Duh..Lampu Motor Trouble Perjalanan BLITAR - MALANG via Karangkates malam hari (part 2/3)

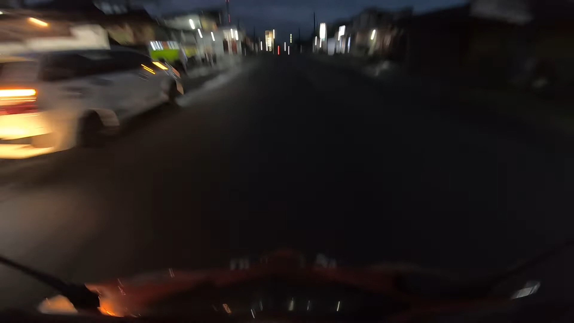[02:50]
Gimana ya, kok nggak bilang dari awal? Coba lampunya mati, apa bukan mati sih, hidup, tapi dia kenapa nggak terang ya?
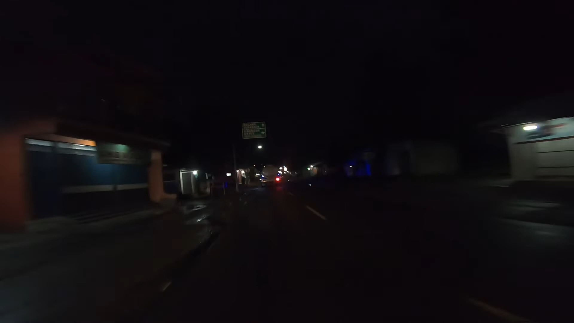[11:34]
Ini Polsek Blitar daerah Bongkos ya, Bongkos.
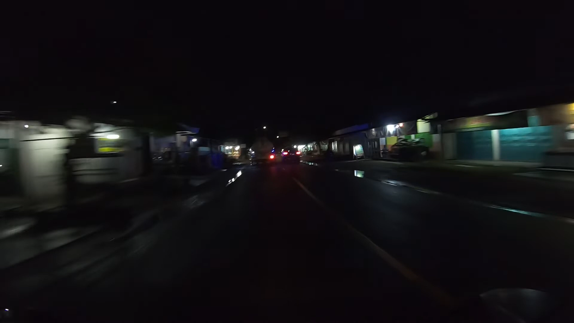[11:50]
Mana bus roda Blitar lo lewat tol? Tidak ada, belum jadi tolnya.
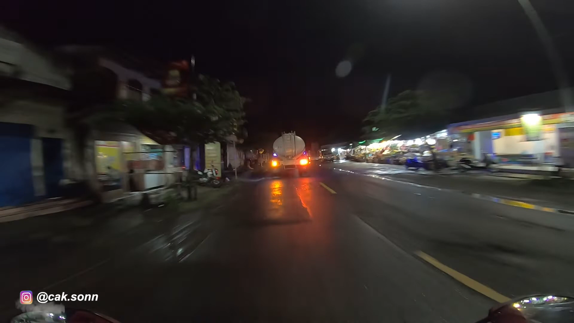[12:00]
Abis sampai Blitar ada. Iya, anu tol. Iya.
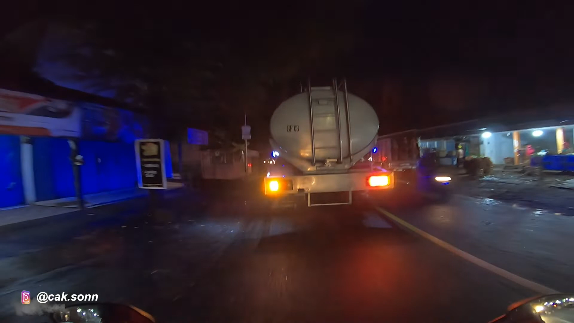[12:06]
Ini kenapa nih kok macet ya?
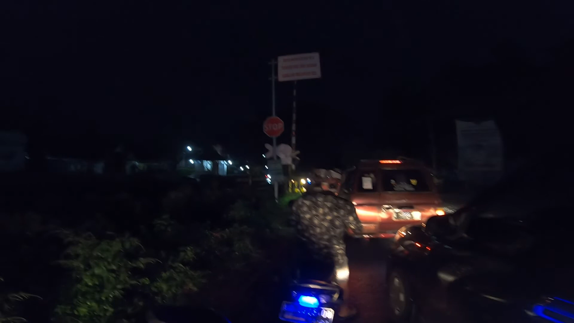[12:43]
Apa ini di depan ini ya?
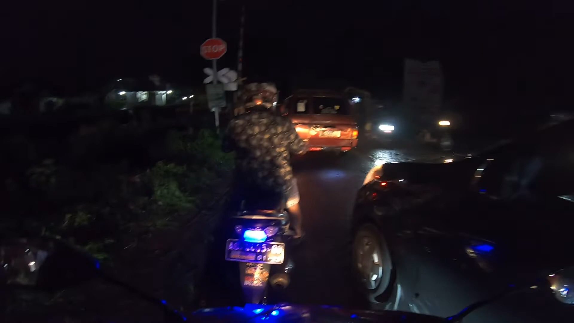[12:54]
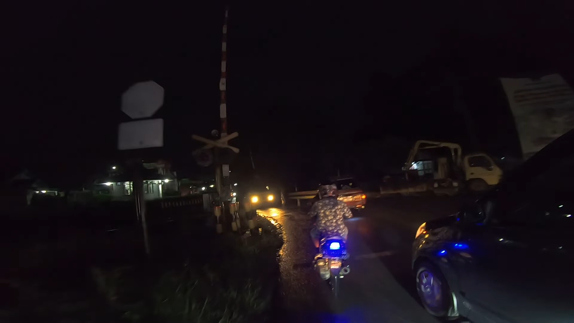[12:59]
Lo, ada truk berhenti bro di tengah rel ya?
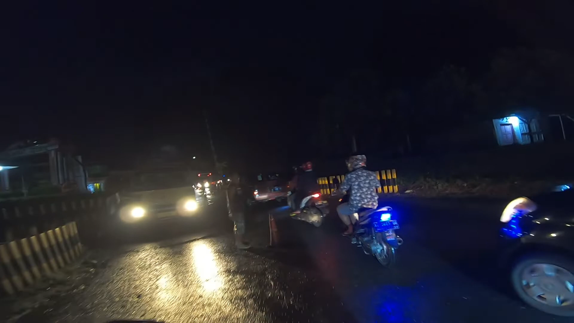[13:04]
Oh, spalnya diperbaiki. Aku pikir truk mogok di tengah rel.
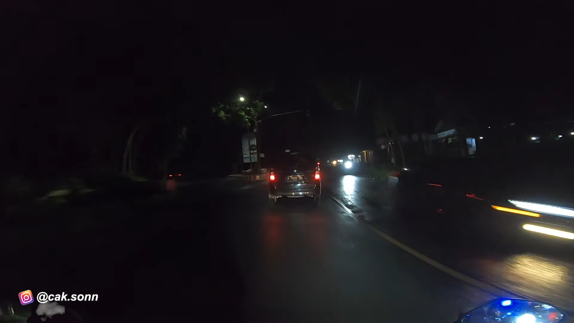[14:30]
Ini ada warung-warung jual-jual apel-apel Malang ya, khas-khas Malang ini.
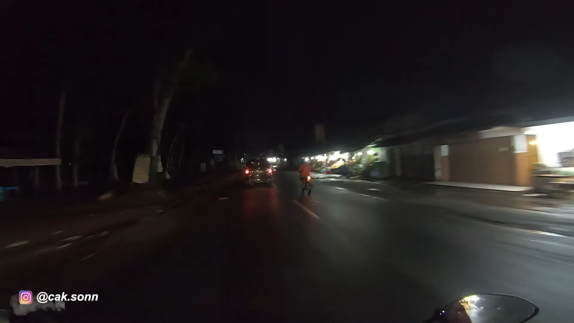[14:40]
Ini kita nyampe mana ya? Banyak orang jual-jualan.
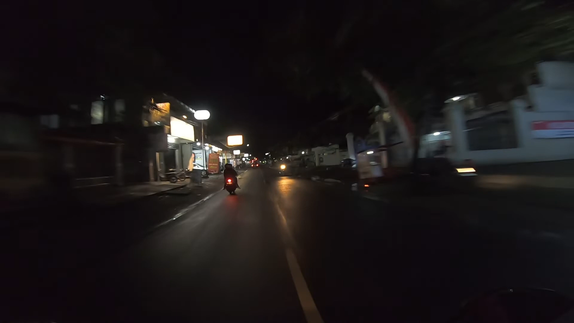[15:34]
depan ada lampu merah, ini ada persimpangan apa namanya ya, Malang Surabaya lurus.
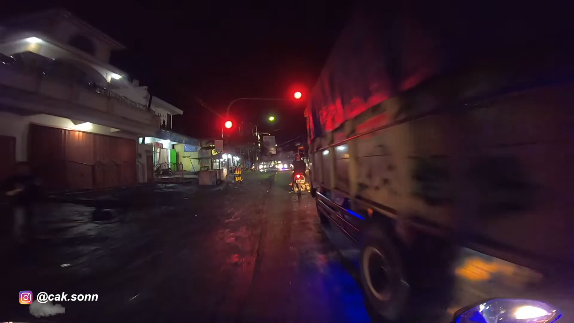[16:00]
Ini kita lanjut lagi perjalanannya, di depan ini kok macet banget ya.
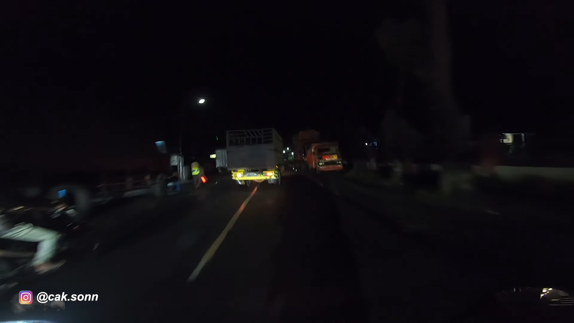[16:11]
Oh ternyata ada truk. Oh ternyata enggak juga, di depan masih macet ini.
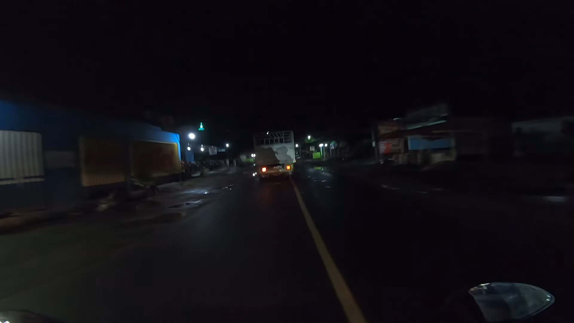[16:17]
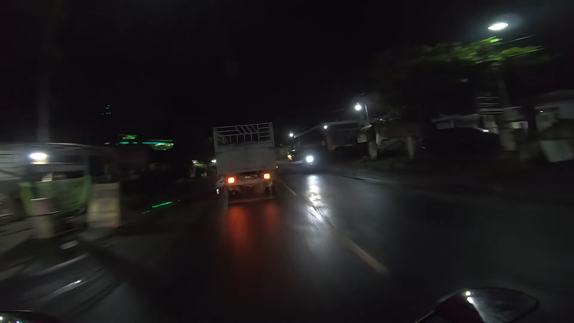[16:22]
Ini kita nyampe mana ya? Kita masih di Blitar, Kesamben loh enggak salah.
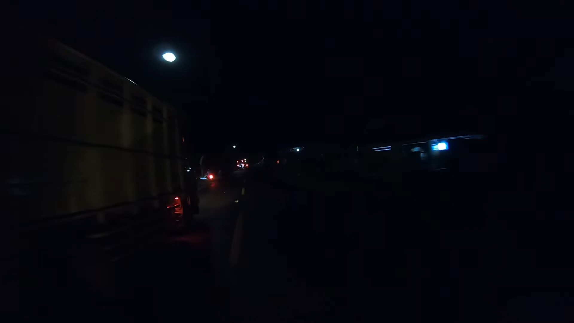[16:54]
Tanjakan ini ya ternyata ya, itu biasa sampai miring banget itu, bis Bagong. Tapi so angin atau kentoan gitu, so angin kentoan lanceng lagi.
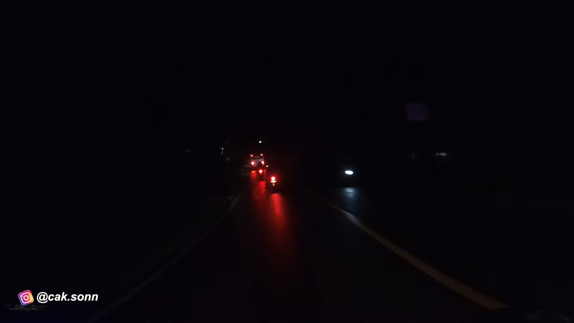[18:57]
Ada. Ini orang di depan habis daki dari mana ya? Kayaknya dari Gunung Kawi deh.
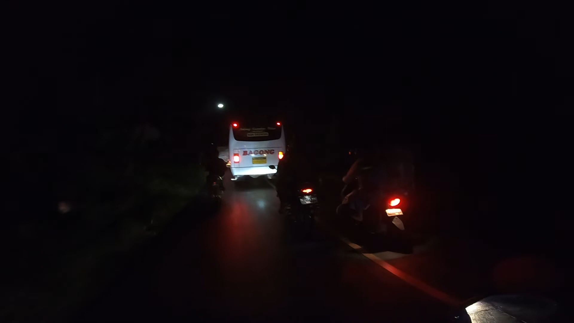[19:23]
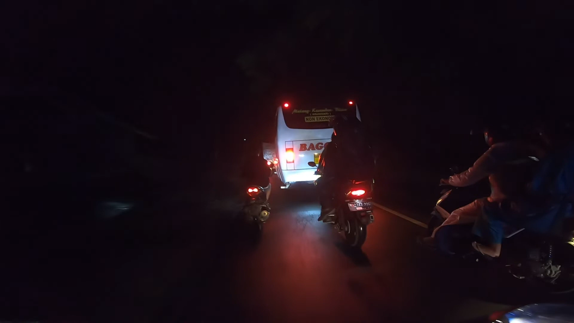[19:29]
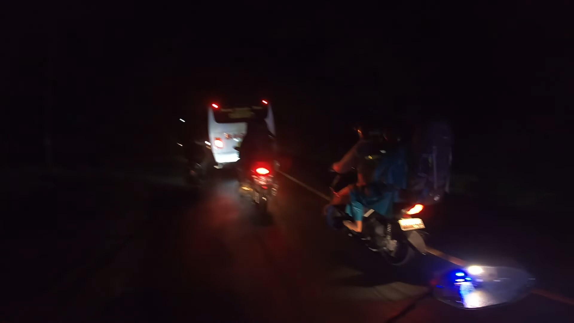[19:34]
Ini tanjakan nih teman-teman, hati-hati ya.
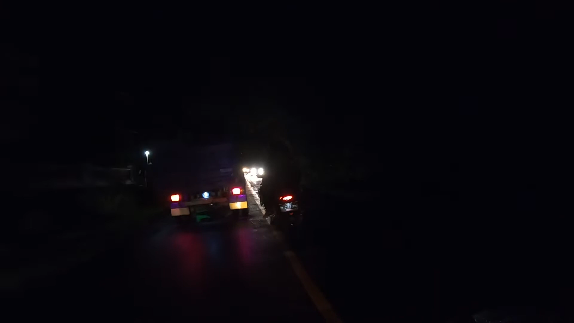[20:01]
Dan ini gelap malam, lampunya pun juga agak terang. Ups, maksa dia, hampir nyaris kecelakaan di depan itu.